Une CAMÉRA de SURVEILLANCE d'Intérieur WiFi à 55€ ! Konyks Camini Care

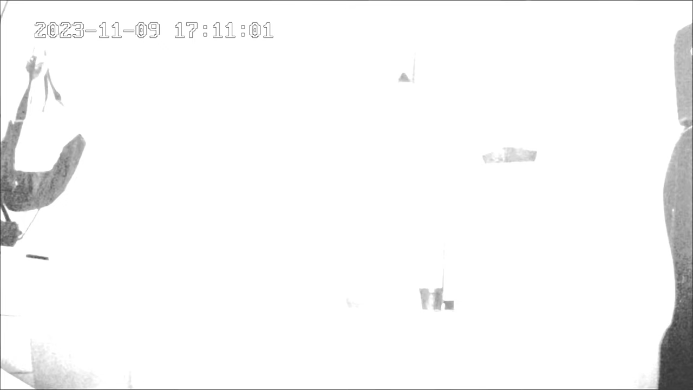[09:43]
On passe automatiquement en mode night vision.
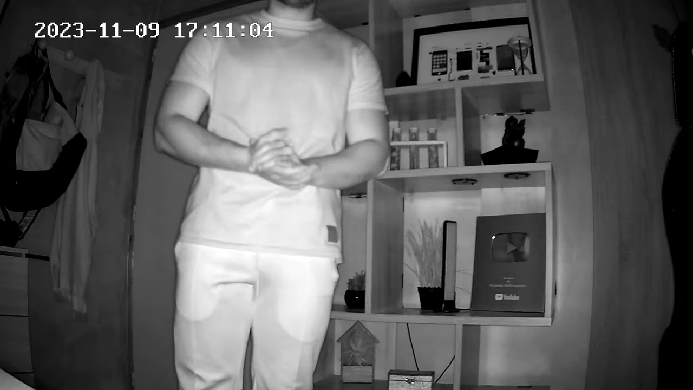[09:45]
Et vous pouvez voir qu'on voit pas mal de choses. On nous annonce jusqu'à 10 mètres en night vision.
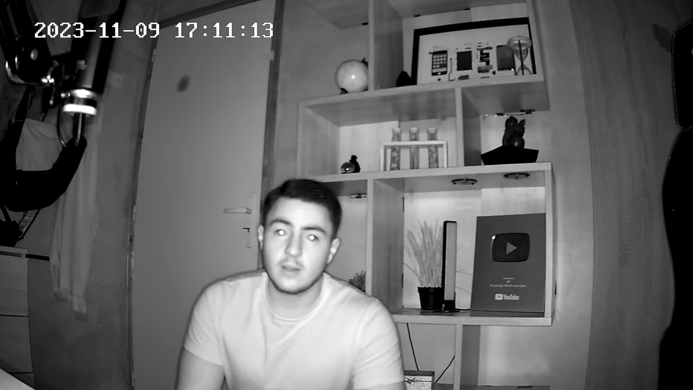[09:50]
Je trouve cela correct. Et puis, je vous laisse juger de la qualité vidéo du mode night vision.